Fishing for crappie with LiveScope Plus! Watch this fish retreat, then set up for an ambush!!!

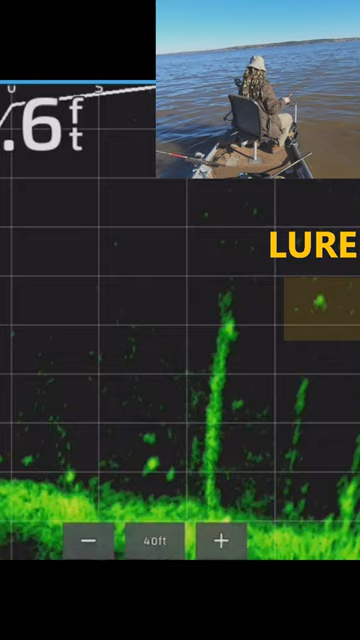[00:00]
You can just barely see this fish right here holding at the top of that log. Come over him, I spook him. Now this was about the third pass, so I got a little more aggressive on this pass. But look, he didn't go far. So this fish, when he got spooked, he went right under the boat.
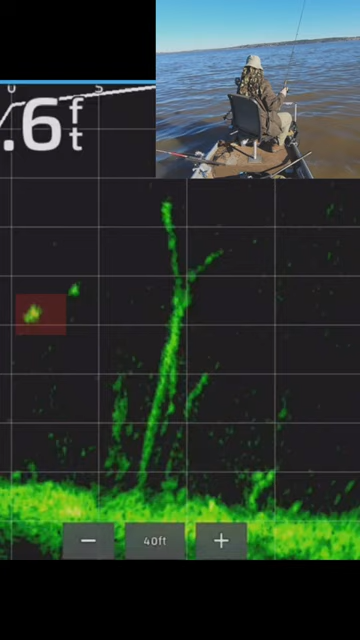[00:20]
I'm not sure if he may be in the shadow of the boat. Maybe that's where he retreated to, but he didn't go far at all. Now watch this. Wham!
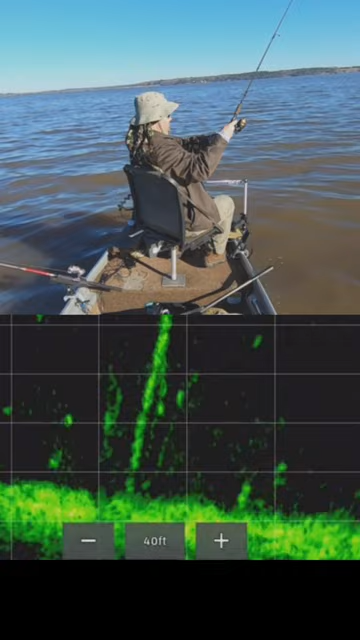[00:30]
Once he could get in a position where he was in control and could ambush the bait, that's what he wanted. They don't want to be surprised. They want to be the one that's doing the surprising.